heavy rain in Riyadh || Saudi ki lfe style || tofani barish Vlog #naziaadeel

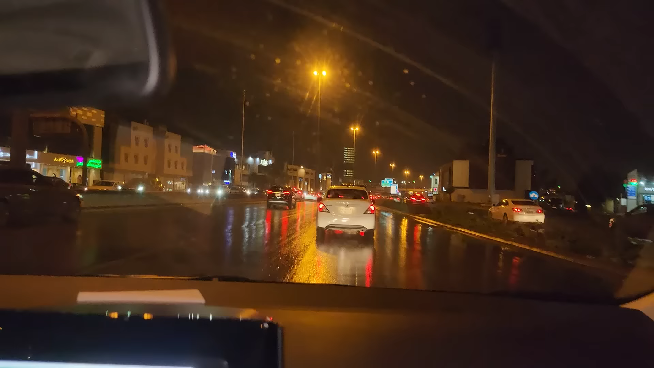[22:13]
बर्फ गिरी तो है थोड़ी सी, थोड़ी सी गिरी है। ये देखिए रोड पूरे ड्राई हो चुके हैं और बस अभी जो है ना घर की तरफ जा रहे हैं हम,